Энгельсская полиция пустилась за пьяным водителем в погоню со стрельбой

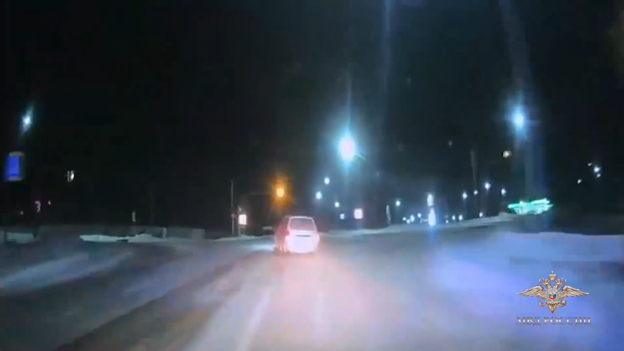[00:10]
Несколько дней назад ночью в Ознакаевском районе Татарстана водитель автомобиля «Лада» не выполнил законные требования полицейских об остановке и попытался скрыться. Он совершал опасные маневры, создавая угрозу для жизни и здоровья граждан. На неоднократные требования об остановке не реагировал.
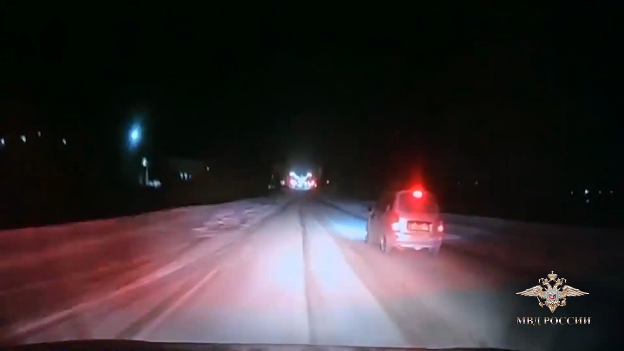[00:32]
В соответствии с федеральным законом о полиции сотрудник полиции применил табельное оружие. Правонарушитель проигнорировал предупредительные выстрелы и тогда полицейский несколько раз выстрелил по колесам машины.